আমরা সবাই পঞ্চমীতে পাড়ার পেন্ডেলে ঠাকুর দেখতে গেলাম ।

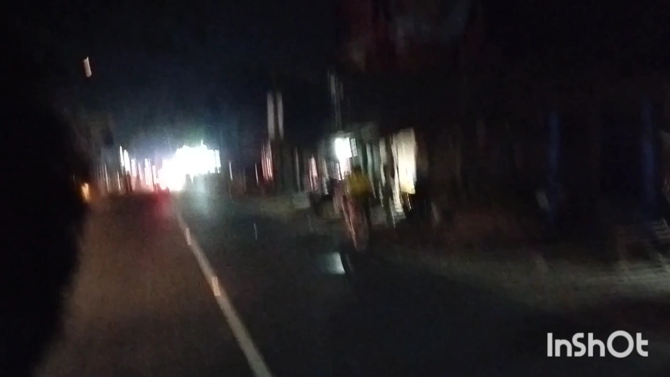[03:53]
আমরা আরেকটা পুজোর কাজে চলে গেছি, এই দেখতেই পাচ্ছ লাইটিং কত দূরের থেকে দেখা যাচ্ছে।